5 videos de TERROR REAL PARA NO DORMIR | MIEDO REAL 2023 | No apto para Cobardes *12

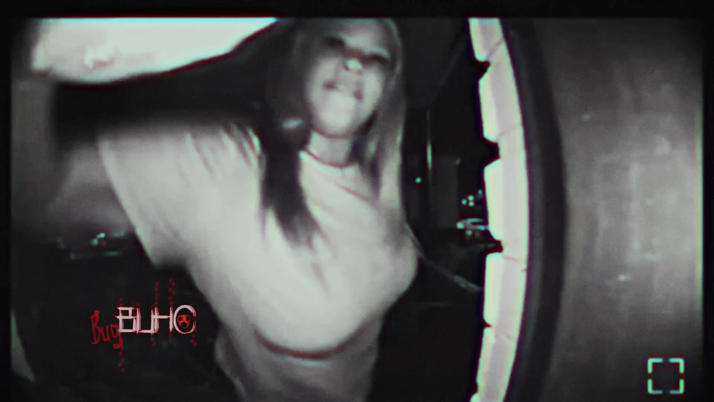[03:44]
Un usuario de TikTok vivió una experiencia de pesadilla cuando una persona inesperada se presentó delante de la puerta de su casa, quedada capturada por la cámara de su timbre.
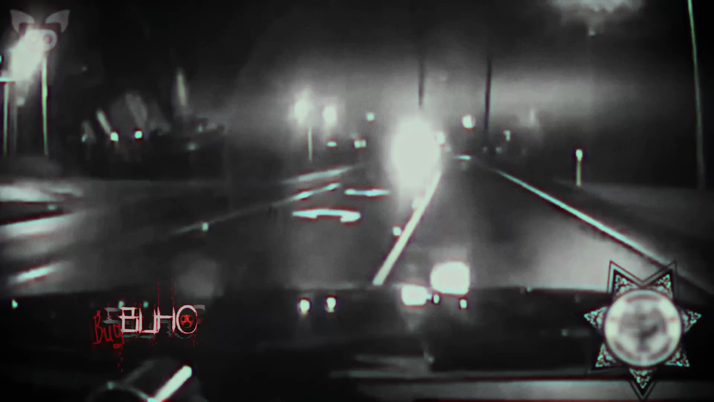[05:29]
El oficial se detiene y baja inmediatamente para socorrer al niño.
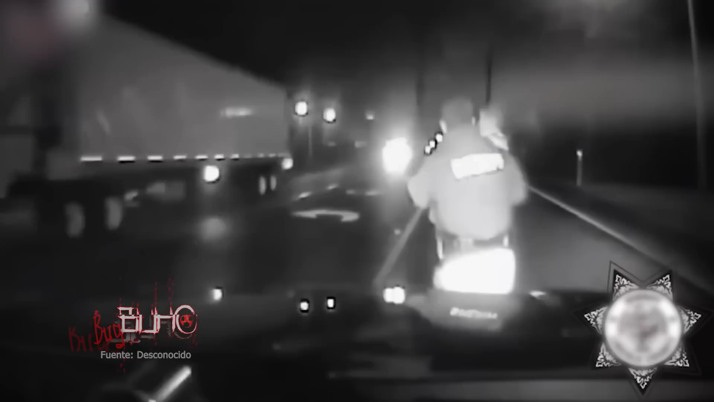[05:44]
Tras lo visto, se supo que el niño había escapado de su familia de un evento cercano. Los padres aseguraron haber perdido al pequeño de vista solo un momento. La historia probablemente hubiera sido muy diferente